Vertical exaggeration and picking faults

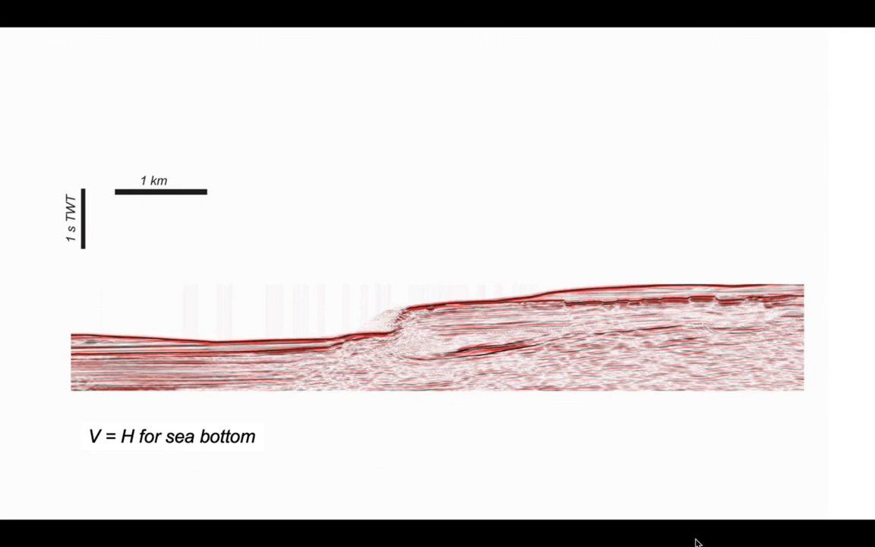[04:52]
So as I'm showing it on here, this is shown for the seabed at approximately vertical and horizontal scales equal V equals H. So that's a better representation of the form of the seabed. And there goes the fault that I picked before. If you do this, you may be able to pick some of the reflector continuity into those shadow zones rather more clearly than we did in our zoomed in vertically exaggerated image that we were looking at before.
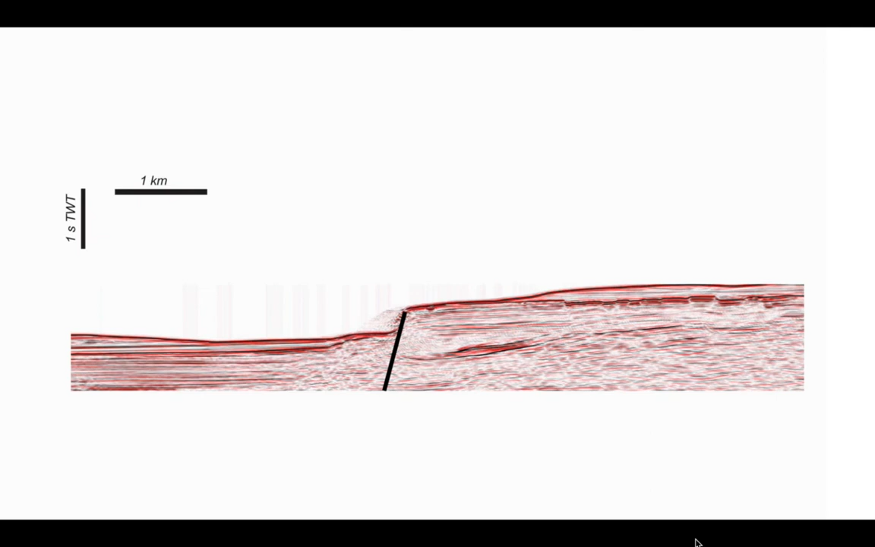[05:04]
But again, you can still see that the image is
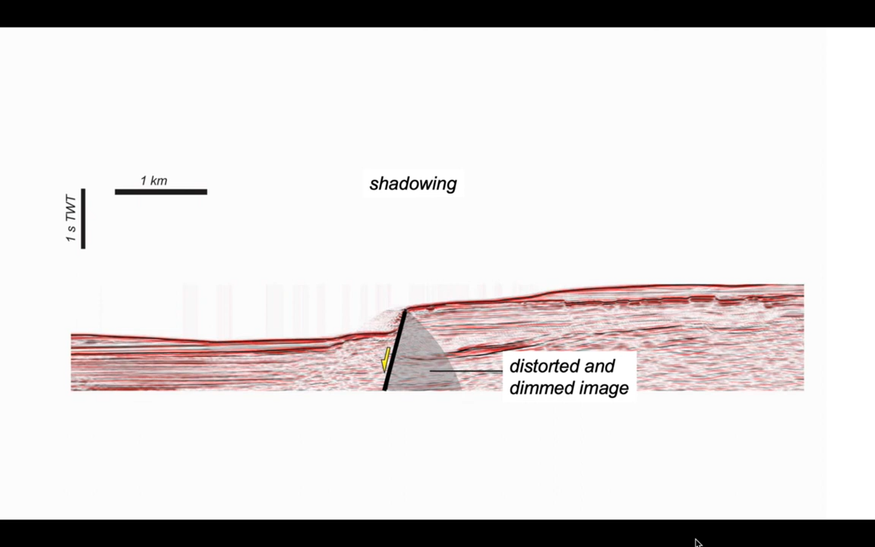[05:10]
distorted in the proximity of the fault zone. And I've just picked out the shadowing effect of the fault because of energy scattering. OK, let's return to the examples of the Moray Firth. Here we go. We're going to look at two of our fault zones on here. Notice the scale. We've got one second two way time as the vertical scale bar on the left.
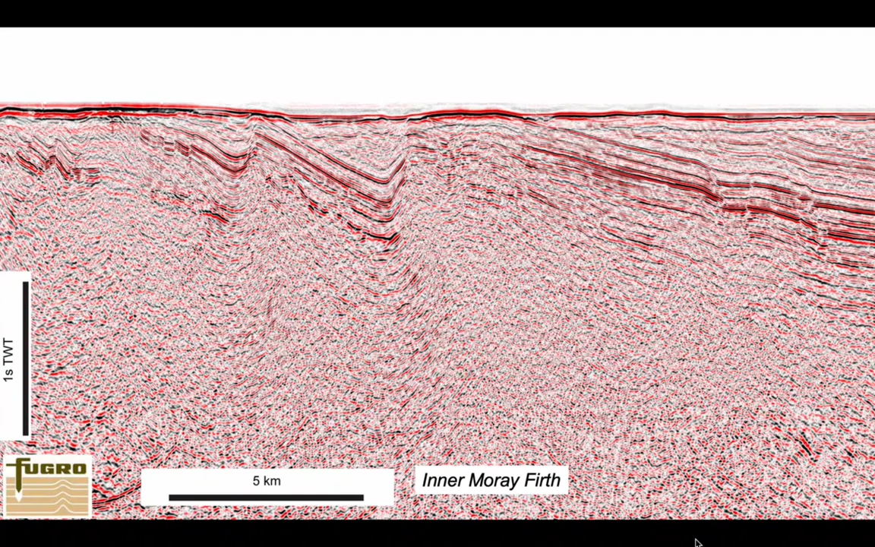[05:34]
Five kilometres as the scale bar on the bottom. We'll just zoom in at the same sort of scale on this fault zone here. Here we go.
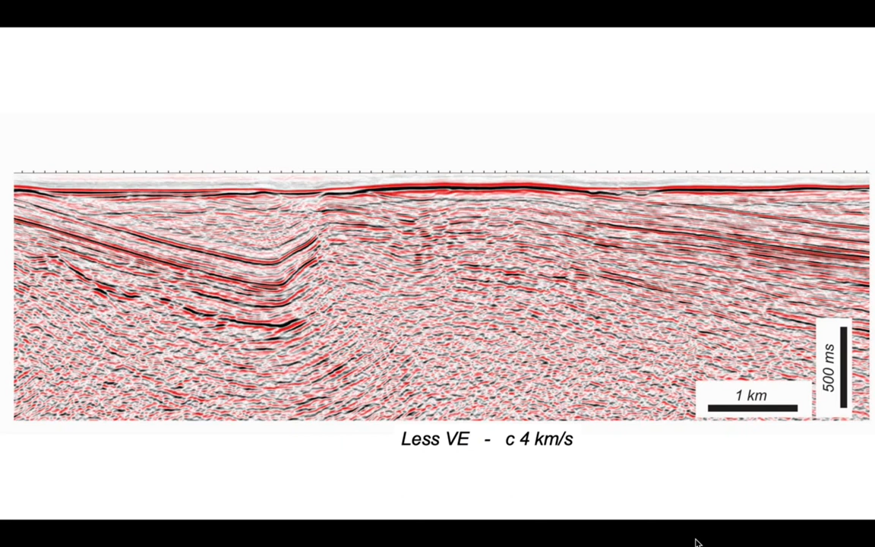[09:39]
So again, this is looking at a profile with an average seismic velocity of four kilometres a second this time to be vertical and horizontal scales equal. And there's our faults coming through like this with our green package correlating through. So this would be a better structural interpretation. Right.
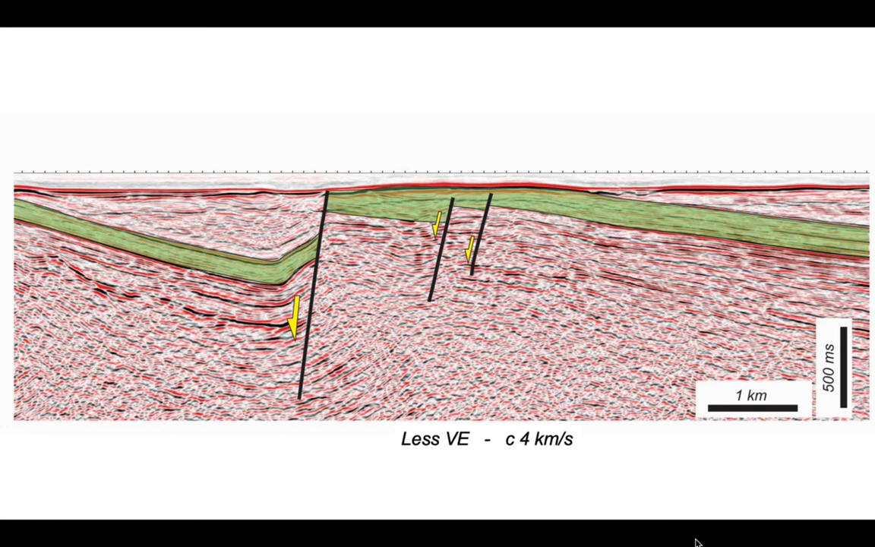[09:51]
While we're at it, let's look at how the image has been affected by the faulting. You'll notice our green rocks are brought up to the seabed here. If I strip away the seismic interpretation, you can see the image quality below that area is strongly degraded. And you'll see the amplitude of our seabed reflector is greatly increased in that region above where it says degraded image. In other words, the seismic energy is having a harder time penetrating into the subsurface. And that's why the seismic image quality is less good here compared to the other areas.
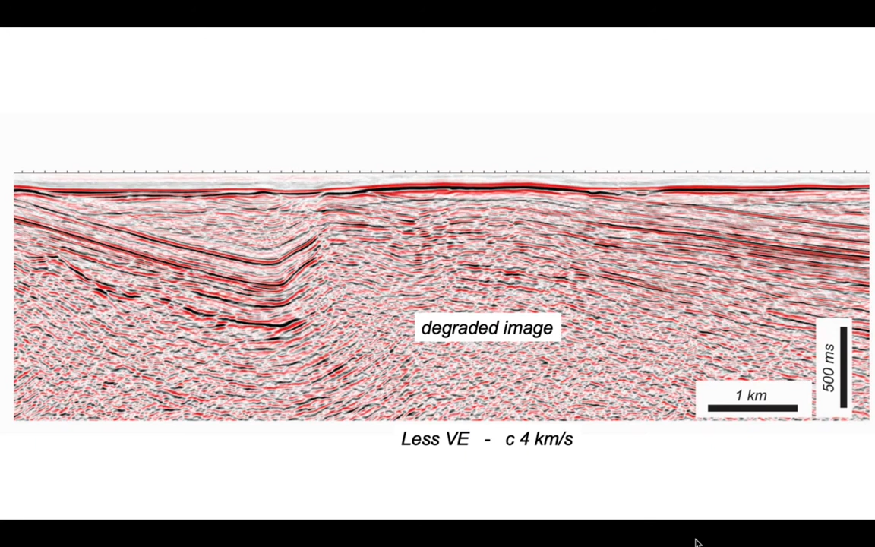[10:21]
So lithified rock at the seabed seems to be degrading our seismic image. The faulting and the geology caused by faulting is having an impact on the quality of our seismic image.
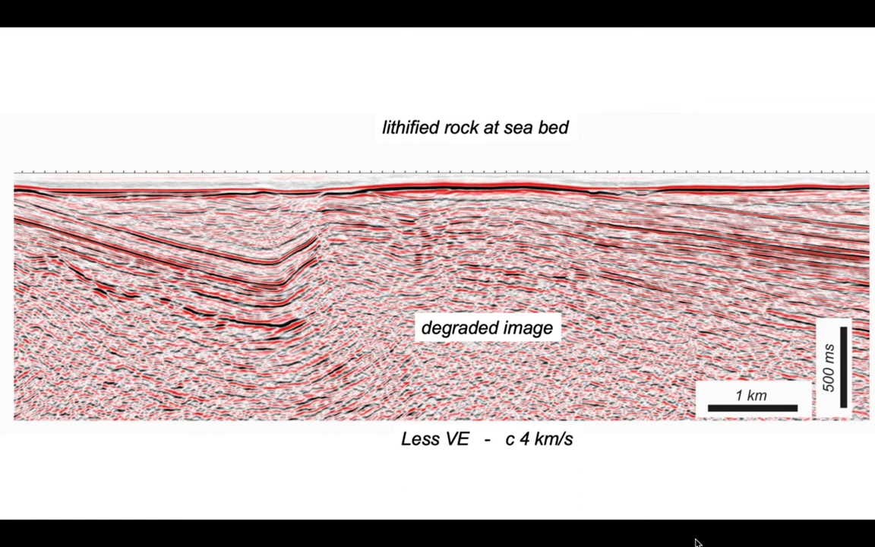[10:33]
In addition, around the main normal fault we got on the left there,
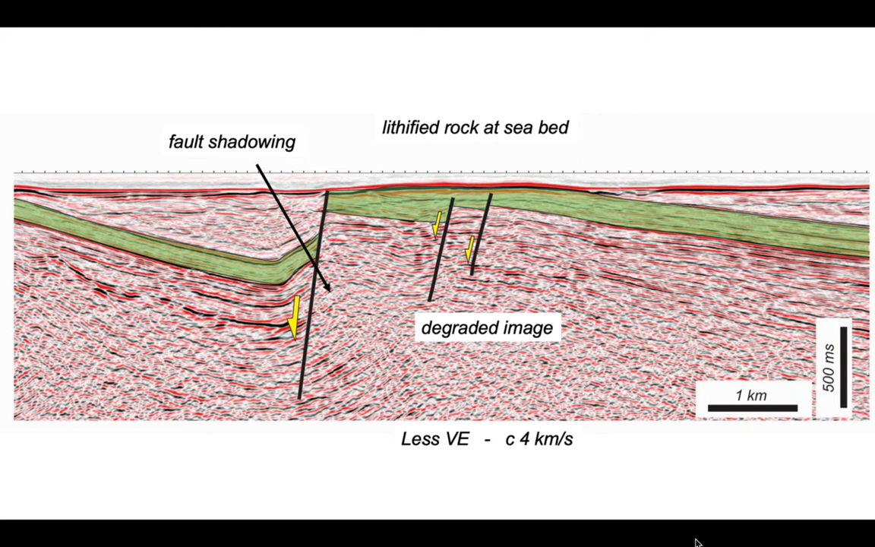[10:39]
the image is degraded because of the shadowing effect that we saw when we looked at the offshore Italian example. So that's a quick look at the impact of vertical exaggeration on faults. When doing structural geology, it's really useful to try and make a display as near as you can to have vertical horizontal scales equal. This allows you to make better interpretations. So a quick pass two way time to depth conversion just by pushing your image around is really worthwhile.
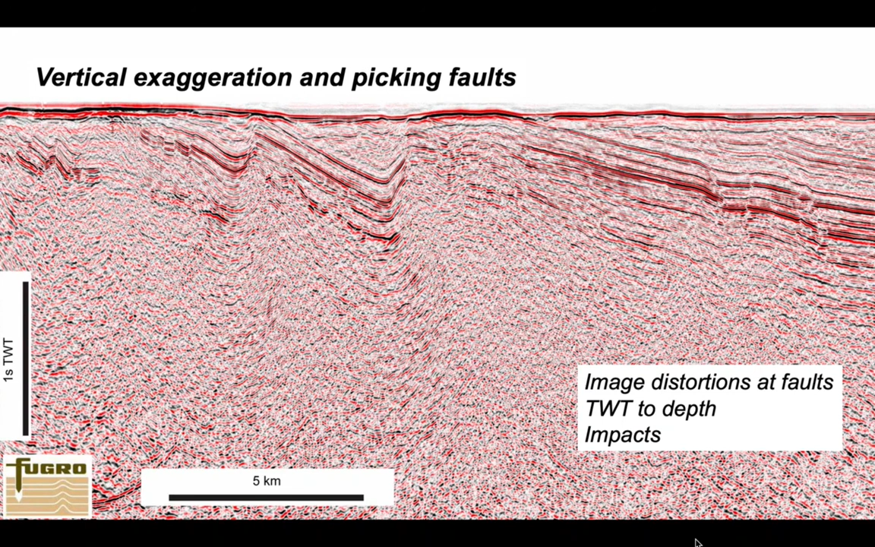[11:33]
which can create those distortional effects because of the problems of energy transmitting across the seabed into the subsurface, but also the fault shadowing effects because of scattering by the fault plane and the juxtapositions of different rocks at the fault plane itself. But rather than finish with this vertically exaggerated version, I'd rather finish with this version,